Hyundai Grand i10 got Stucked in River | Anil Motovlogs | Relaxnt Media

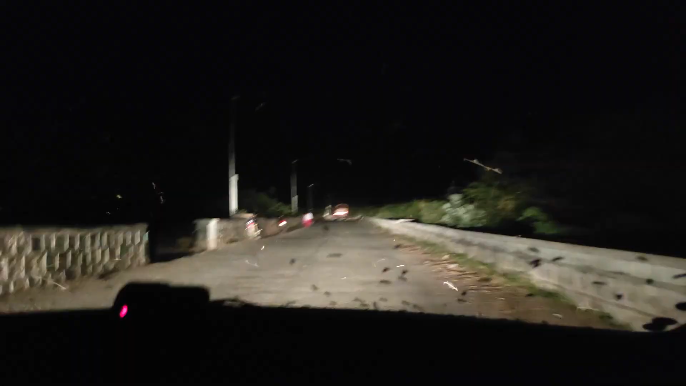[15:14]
ఆల్మోస్ట్ మేము జూరాల డ్యామ్ రీచ్ అయ్యే వరకు ఈవినింగ్ అయితే అయిపోయింది.
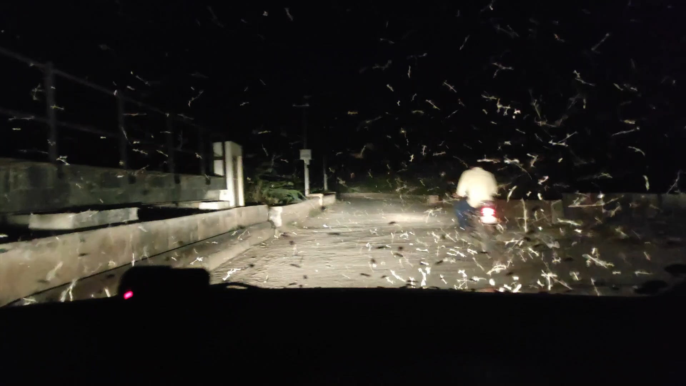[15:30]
ఆ బైక్స్ మీద పోయే వాళ్ళు ఎలా వెళ్తున్నారు అనేది నాకు తెలియదు, కానీ ఈ కార్కి అయితే రేంజ్లు అయితే తగిలినాయి. అండ్ చూడండి తర్వాత మళ్ళీ ఆగిపోయినాయి, ఇంకా మన ఊరు సైడ్ అయితే వెళ్ళిపోతాం.